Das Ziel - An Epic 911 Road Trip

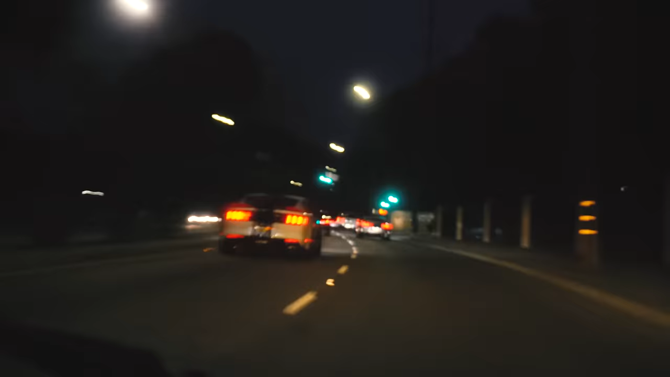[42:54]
Behind us, a Tesla to its left, a Mustang, a GTR, and an M5 that sounds insane. This is the craziest week.